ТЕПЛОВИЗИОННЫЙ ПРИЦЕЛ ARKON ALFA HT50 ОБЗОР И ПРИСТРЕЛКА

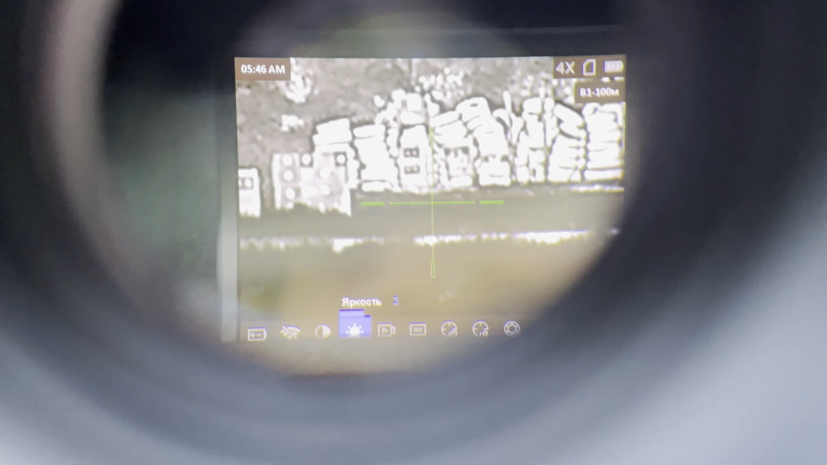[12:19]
То есть телефон, конечно, тяжело это дело показать. Но ладно, я покажу вам.
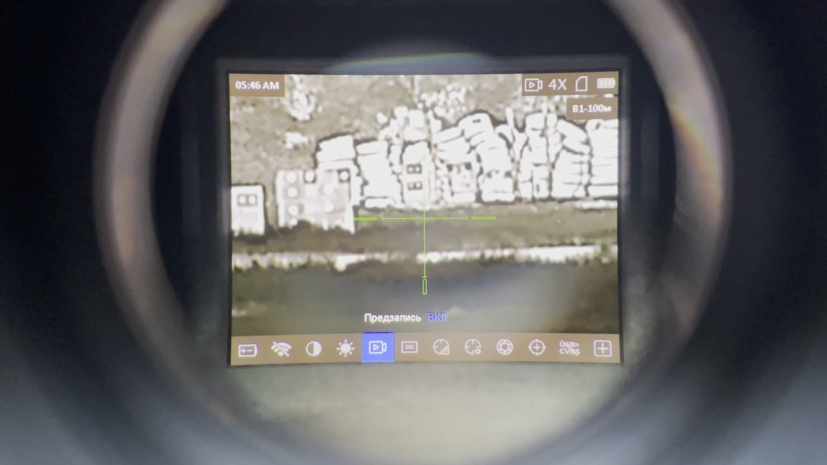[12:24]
Предзапись. Так, это если мы нажимаем теперь один раз кнопку, то у нас просто будет идти запись, а не фотография. Ну а ставим по привычке, чтобы нажимать и удерживать кнопку.
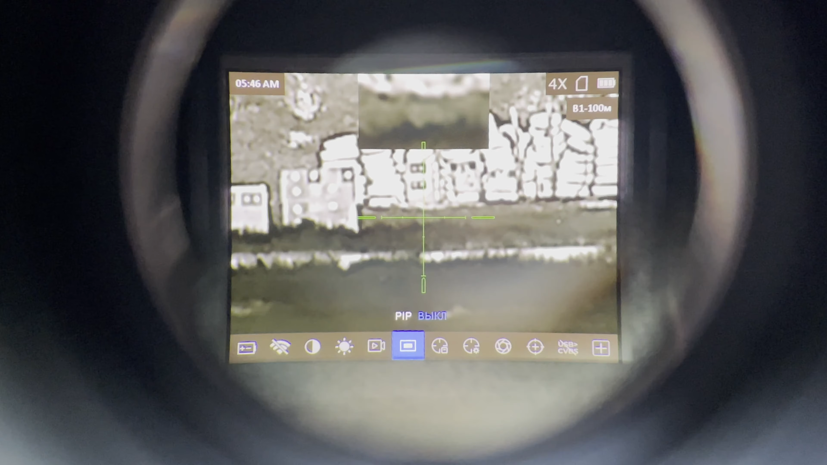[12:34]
Это у нас картинка в картинке. Это у нас выбор профиля.
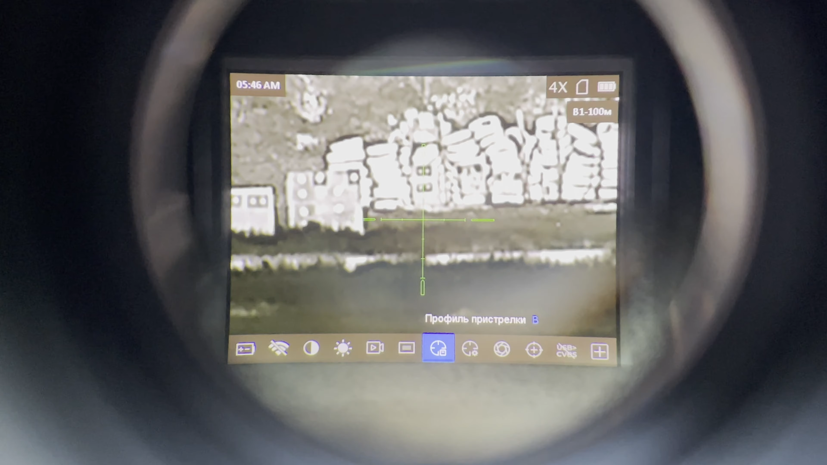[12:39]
Профиль B сейчас стоит. Бывает профиль C.
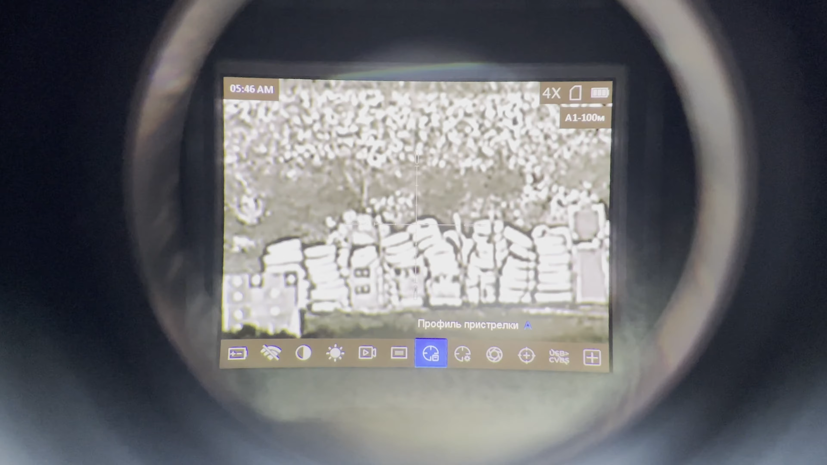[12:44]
Довольно-таки, кстати, много профилей. Это у нас сама пристрелка.
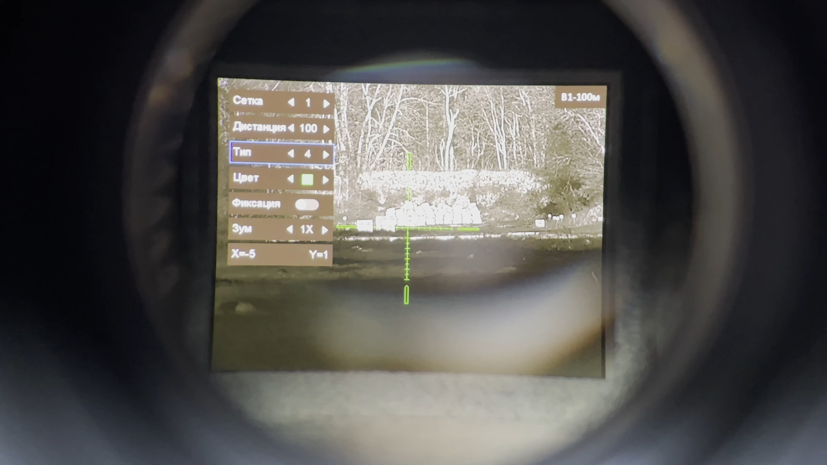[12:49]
Выбираем дистанцию. Это у нас калибровка.
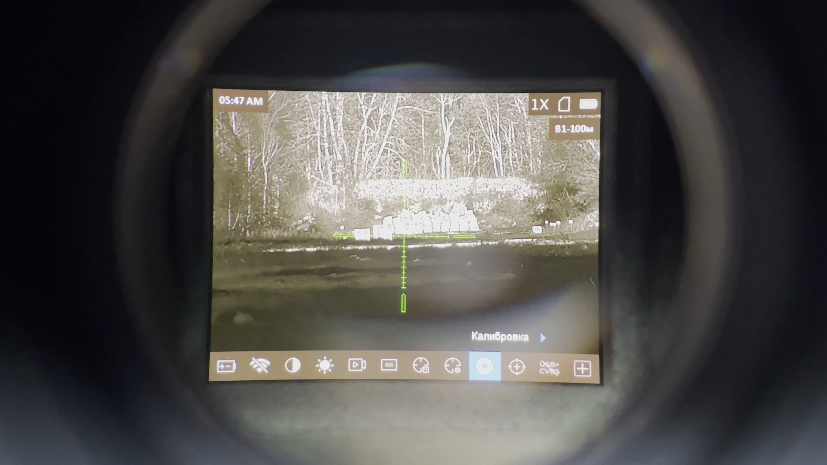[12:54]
Автоматическая, принудительная. То есть мы можем ее включить, чтобы она калибровалась принудительно от нажатия нашей кнопки. Просто калибровку мы нажимаем, он сразу нам калибрует.
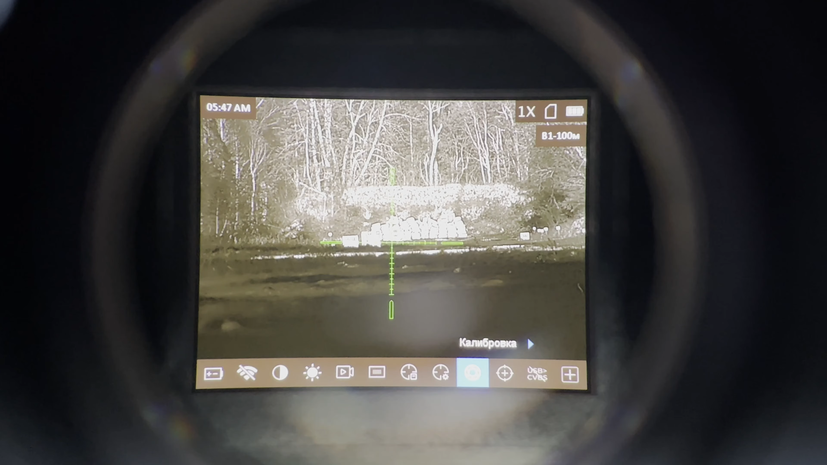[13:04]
А это у нас вот как раз выбор автоматической калибровки, либо принудительной. CVS, я не знаю, честно говоря, что это такое.
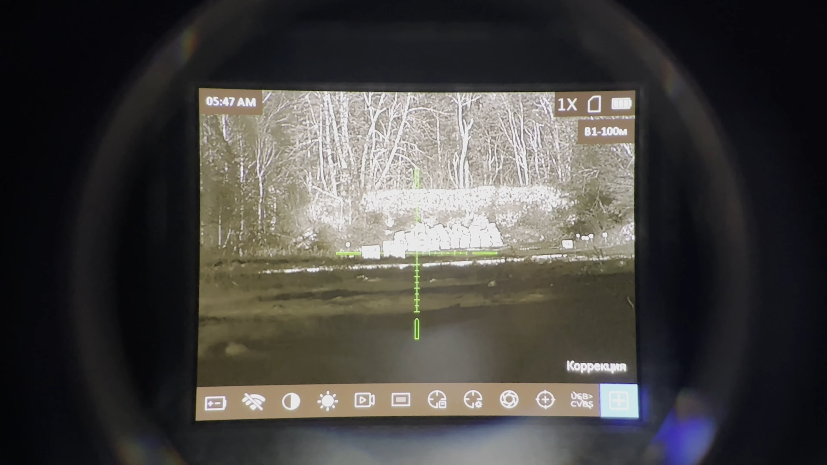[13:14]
Коррекция битых пикселей, понятно. Автовыключение.
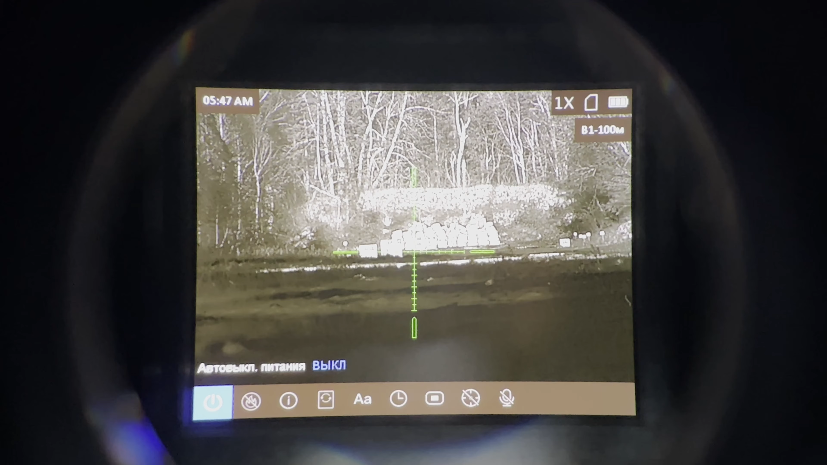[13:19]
Если мы не трогаем прибор. Защита от прожога. Ну, какая-то дополнительная защита стоит.
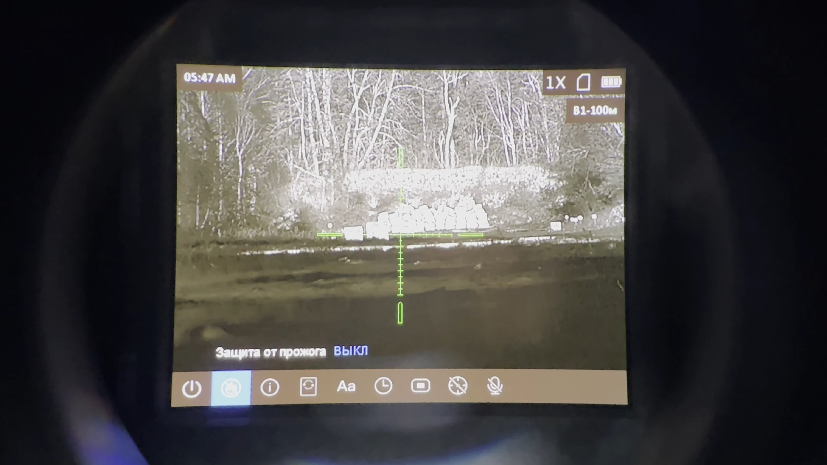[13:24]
Информация о приборе. Сброс настроек. Выбор языка.
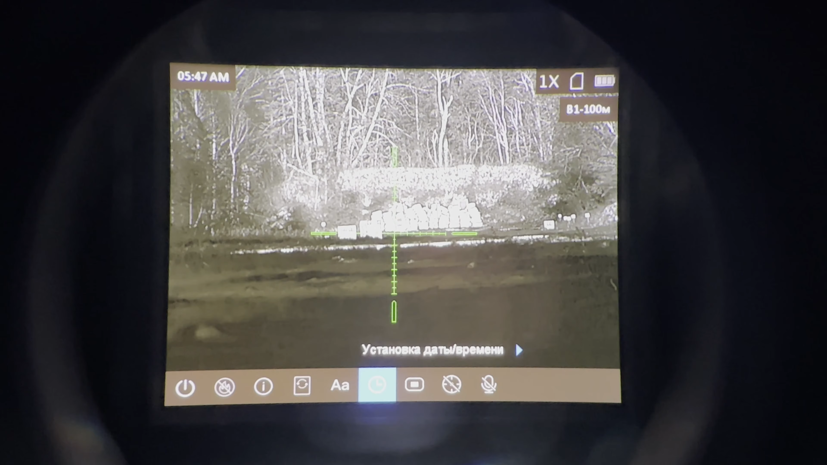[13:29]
Установка даты и времени. ОСД, я не знаю, что это такое. Так, отслеживание.
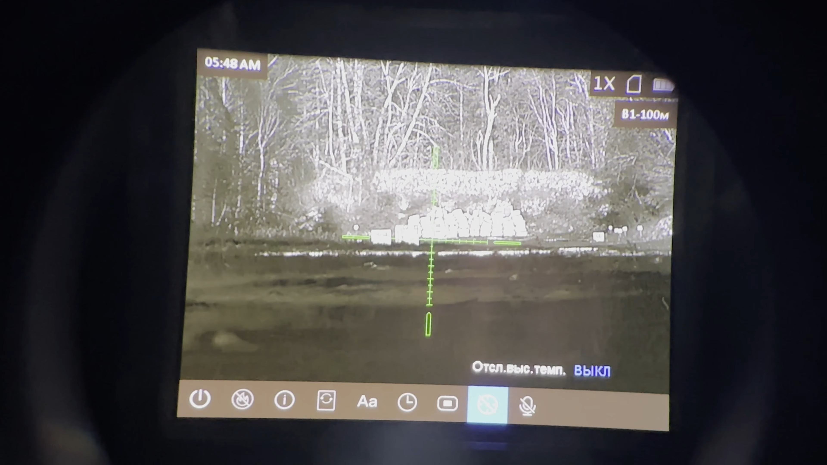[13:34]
Высокая температура. Это точки. То есть, если мы ее включаем, то у нас, получается, прибор начинает искать самые...
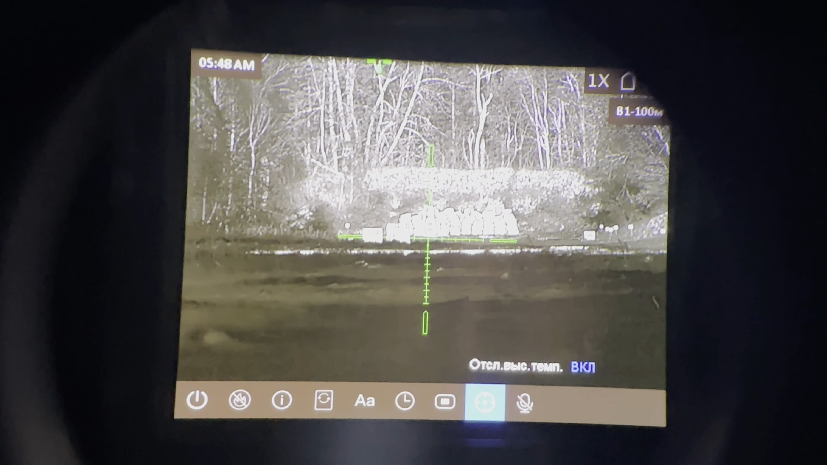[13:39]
И показывать. Вот он на экране. Видите?
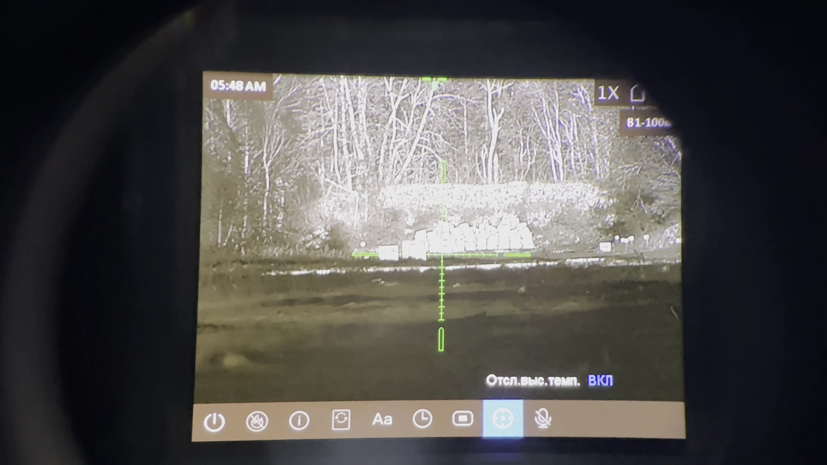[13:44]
Самые горячие точки он начинает вам показывать. Мы ее выключим. И это звук.
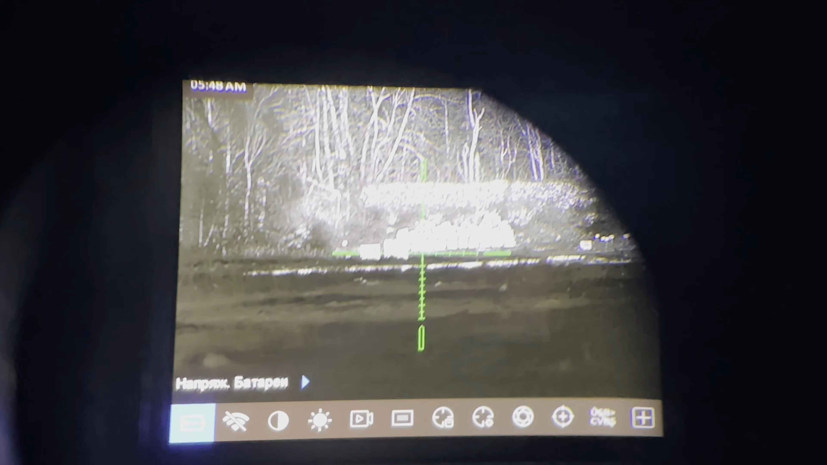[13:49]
Можно здесь еще и звук включить на приборе. Ну и все, в принципе, по настройкам.
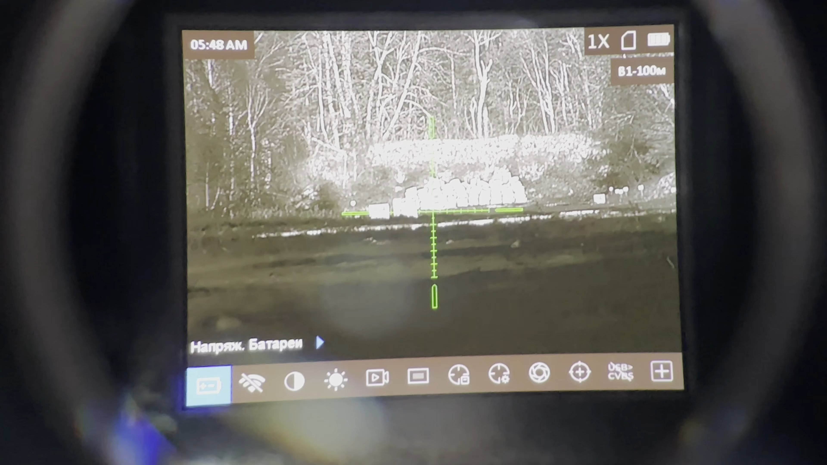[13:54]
У нас вот такой несложный процесс настройки. Итак, друзья. Кнопки здесь, в принципе, все очень просто.